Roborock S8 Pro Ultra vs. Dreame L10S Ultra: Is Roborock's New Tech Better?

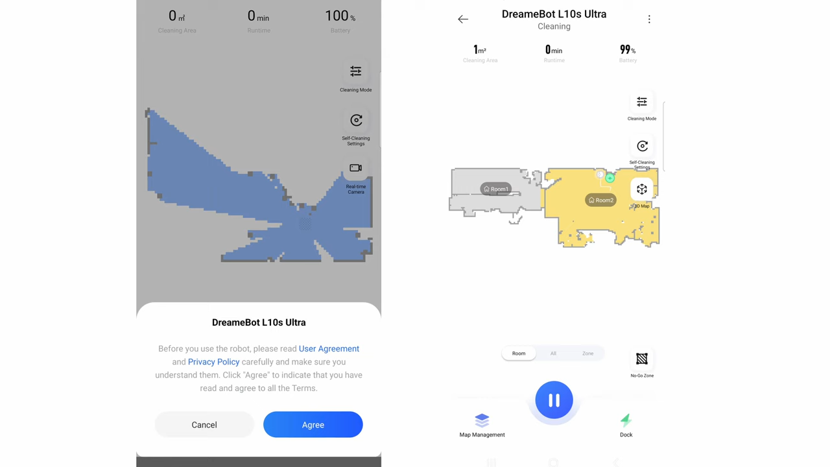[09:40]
I tried the Dreamy app, but the features were limited. So I used the Mi Home app, which is also compatible with robots from other brands.
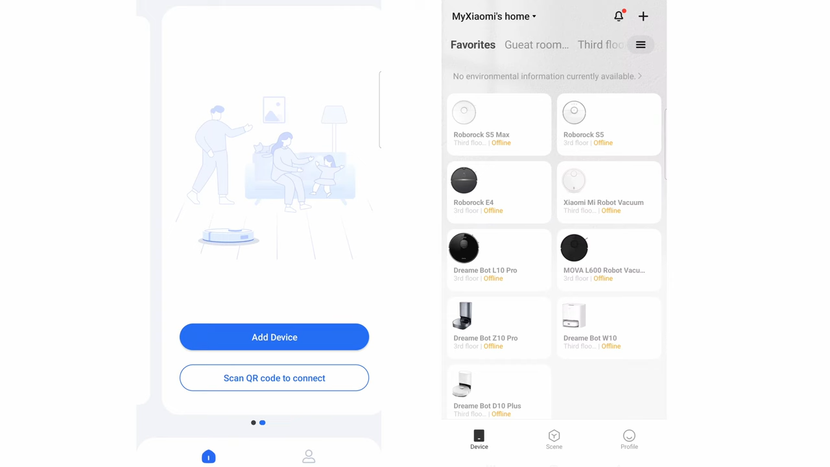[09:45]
There are a lot of similarities between these apps.
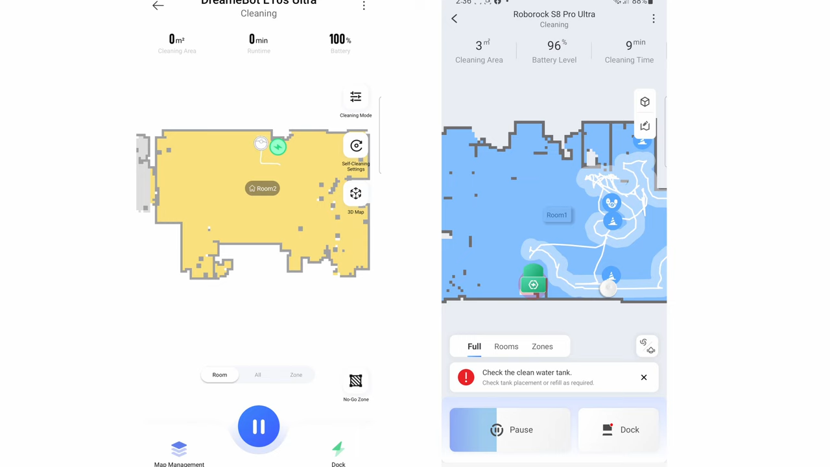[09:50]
Both have a live map feature showing the robot's location in real time. And both have access to a 3D map.
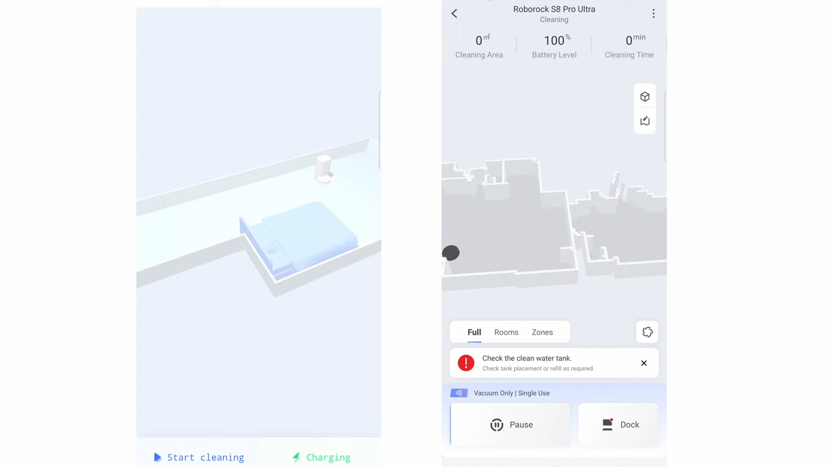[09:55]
The Robrox version is better since it is integrated into the main interface, so there's better usability.
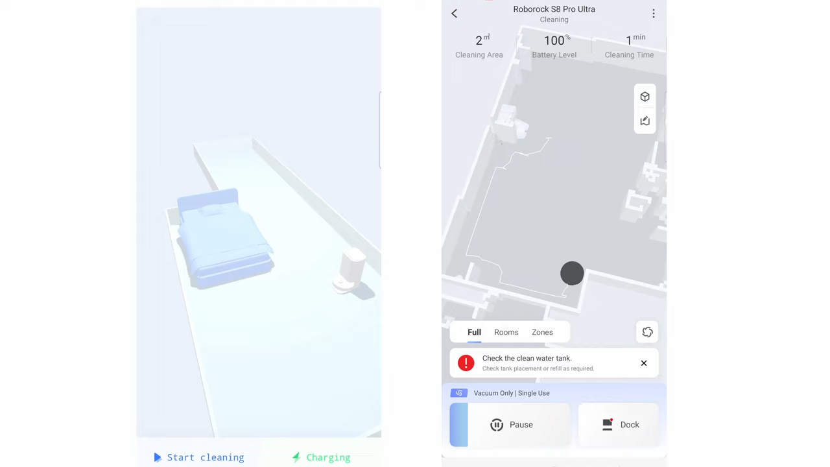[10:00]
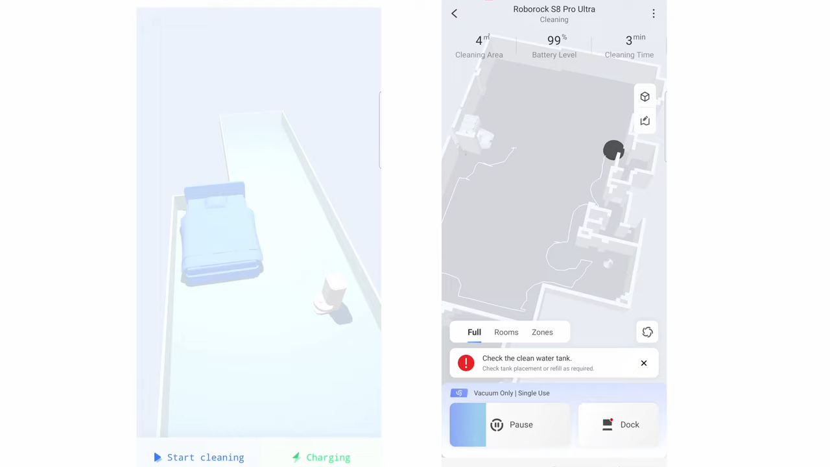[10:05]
While Dreamy's 3D map is mostly for show, since it's in a separate area away from the primary interface.